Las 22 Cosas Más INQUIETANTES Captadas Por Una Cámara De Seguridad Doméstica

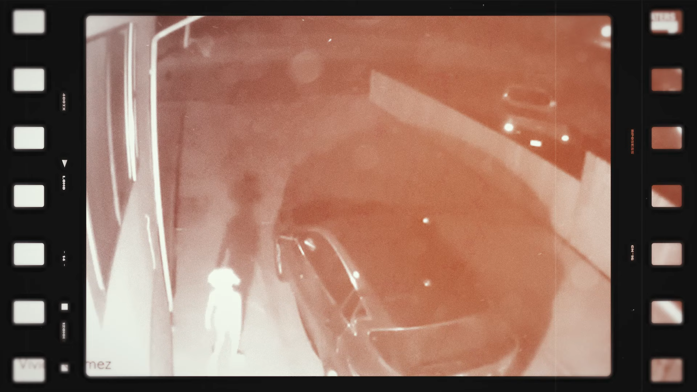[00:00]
Ya nada pasa desapercibido, no hoy en día, y dadas las cámaras de seguridad del hogar,
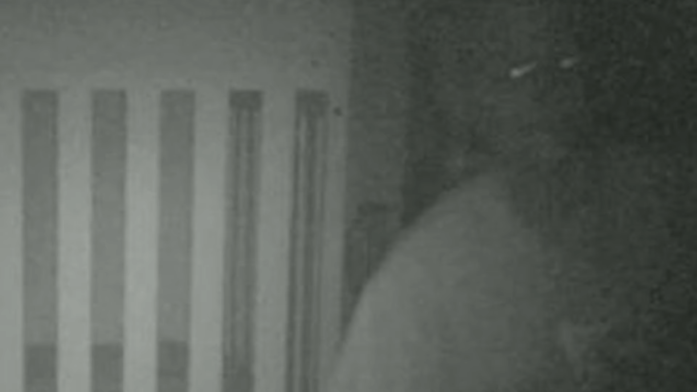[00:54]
Para su sorpresa y horror, en lugar de ver a su hija, vio a un hombre extraño agachado en la habitación.
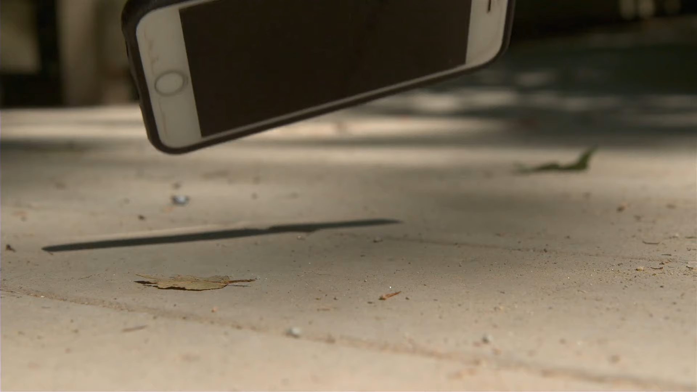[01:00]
Dejó caer su teléfono con el susto y corrió desesperada hacia la habitación de su hija.
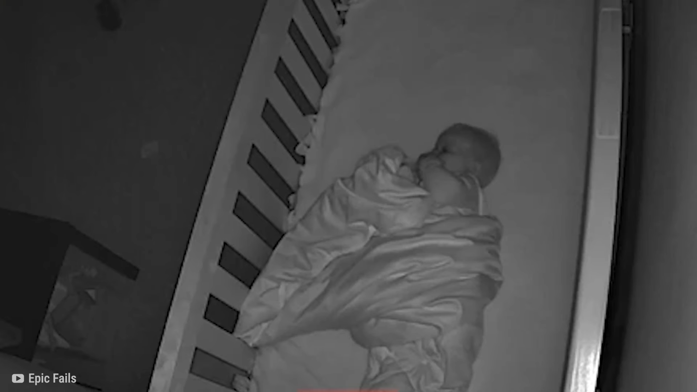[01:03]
Al llegar, no encontró a nadie más allí, solo a su hija, a quien rápidamente agarró y llevó fuera de la casa para llamar a la policía.
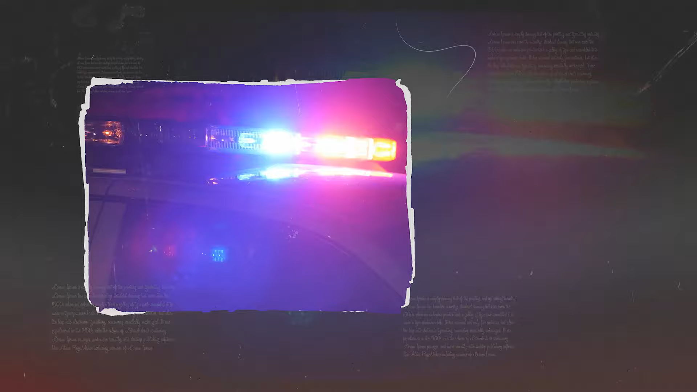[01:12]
Los agentes llegaron en poco tiempo y registraron la casa a fondo, pero no encontraron rastro del intruso. Parecía que el hombre había desaparecido sin dejar rastro.
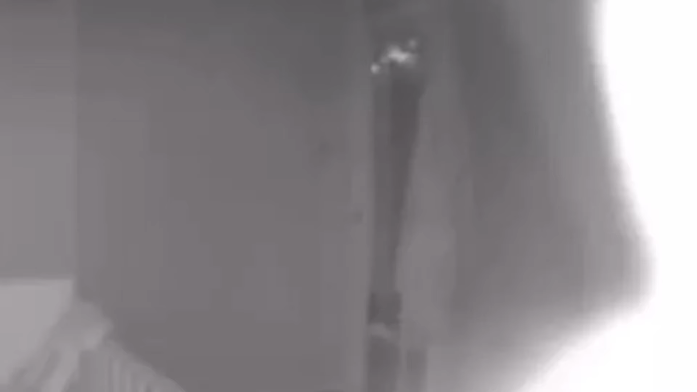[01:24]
La única evidencia que quedó fue una imagen fija capturada por el monitor, pero estaba tan oscura que no pudieron identificarlo. La policía nunca supo quién era el hombre ni cómo había logrado entrar en la casa.
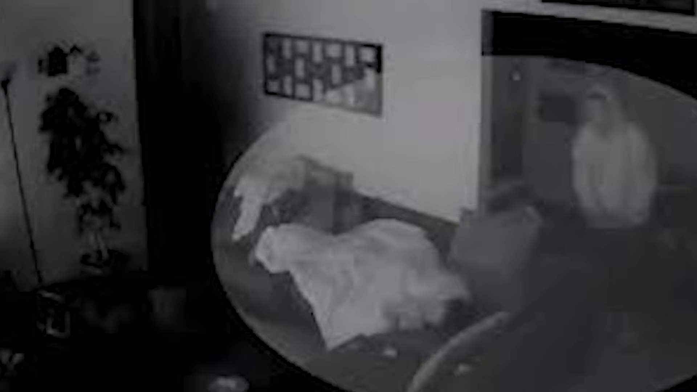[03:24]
Durante varios minutos, el hombre se quedó mirándola mientras ella dormía, creando una atmósfera de terror silencioso. Anya se despertó y encontró al hombre parado encima de ella, lo que la hizo gritar llamando a su madre. El intruso huyó rápidamente de la escena.
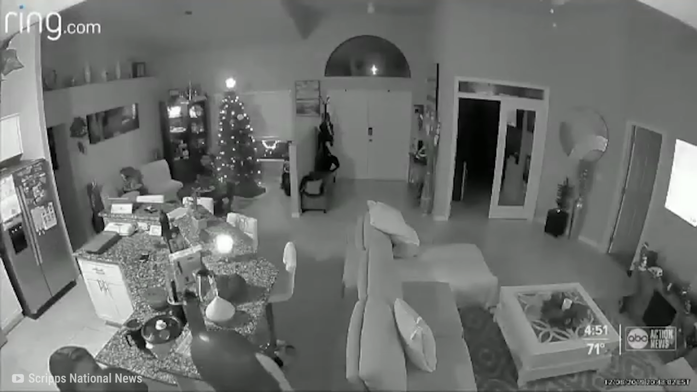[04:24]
Al principio, todo parece normal. Entonces, el hombre en el metraje escucha la canción que alguien me está viendo tocar.
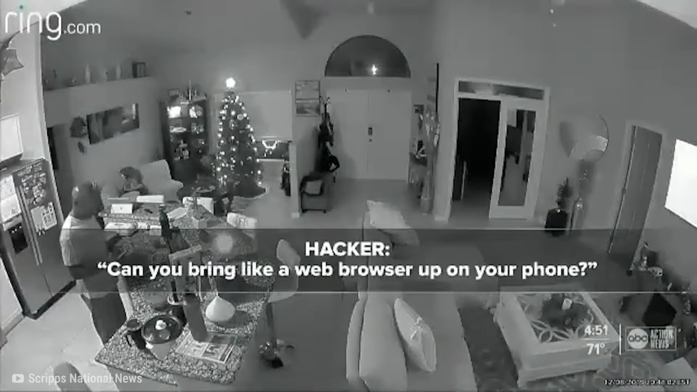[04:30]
No proviene de la televisión, y su esposa dice que no lo está reproduciendo.
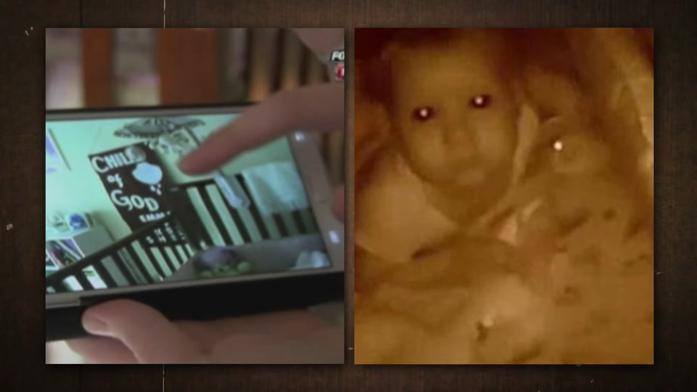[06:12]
Abrió su teléfono para ver la transmisión en vivo del monitor para bebés.
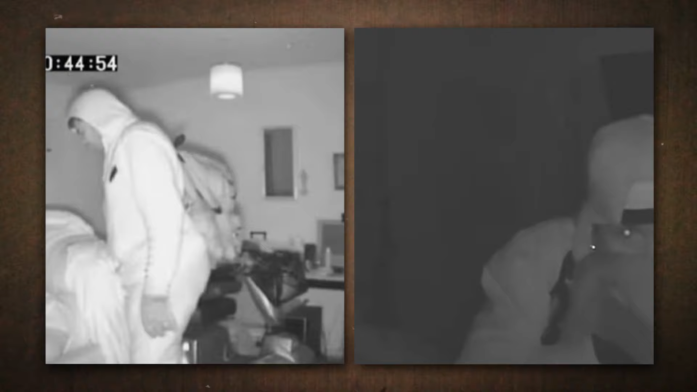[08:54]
A.M. se ve al hombre caminando silenciosamente mientras Margaret duerme en su sala de estar. El hombre puede llevarse varias pertenencias mientras Margaret no tiene idea.
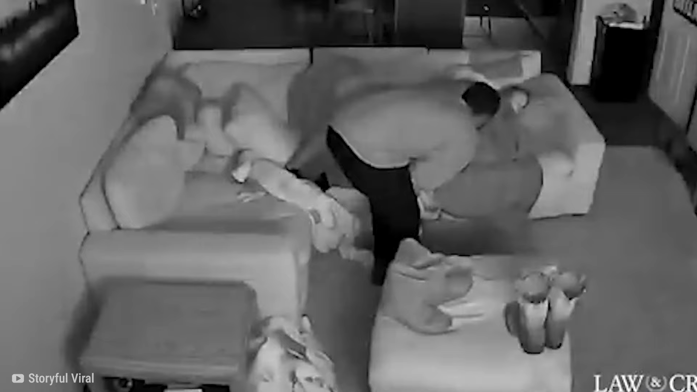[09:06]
Ella no se despierta hasta que él activa una alarma. Luego se levanta de la silla y lo persigue con un bastón.
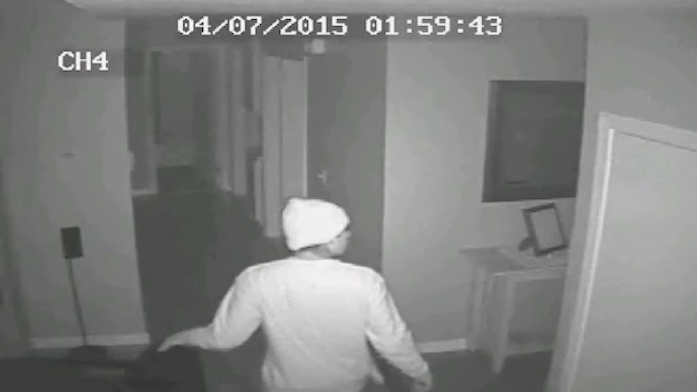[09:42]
sino que alguien te estaba mirando mientras dormías. En abril de 2022, una pareja capturó este metraje con una cámara de seguridad de su casa en San Bernardino,
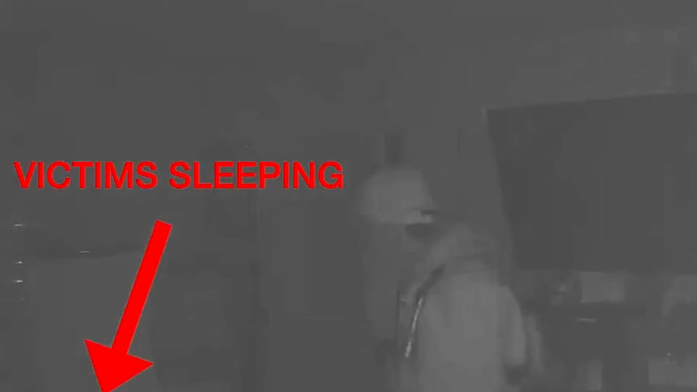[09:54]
California. El vídeo muestra a un hombre que acababa de irrumpir en la casa. Camina por el dormitorio de la pareja mientras duermen. Cubriéndose la cara con un paño, hurga en silencio entre sus pertenencias. A veces, simplemente mira fijamente a la pareja mientras yacen allí.
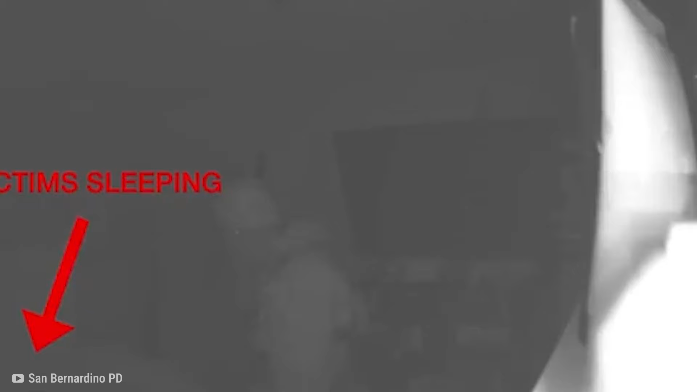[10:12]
Más tarde, es captado por una cámara diferente en la sala de estar. Pasa junto al hijo de la pareja y a su enfermera nocturna, ambos también durmiendo.
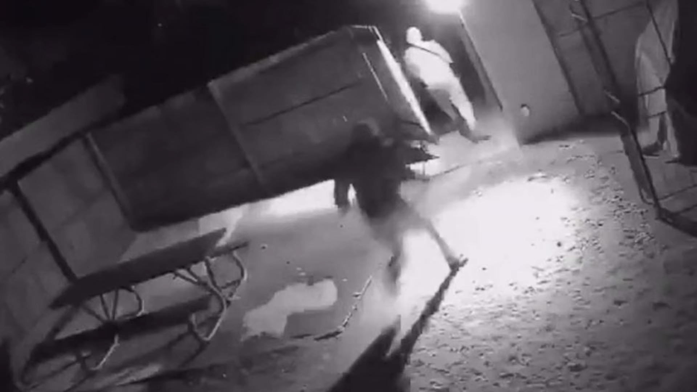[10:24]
Desde allí, abre la puerta principal y sale.
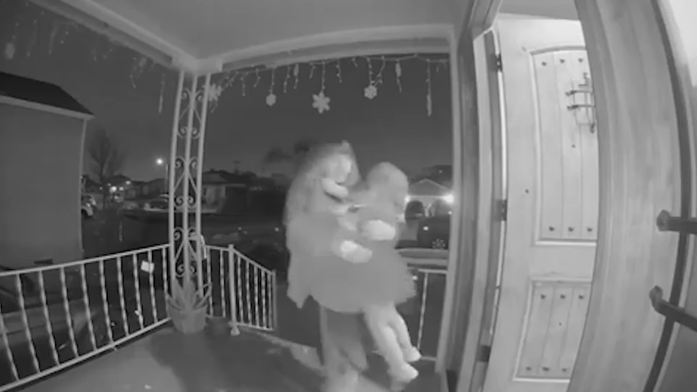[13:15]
entrando y cerrando la puerta detrás de ellos. Poco después, apareció un hombre alrededor de su camión estacionado.
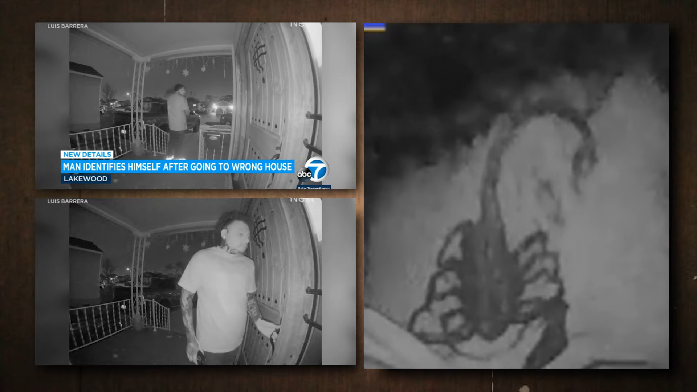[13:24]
Primero intentó abrir la puerta. Después de tocar varias veces, el hombre se alejó.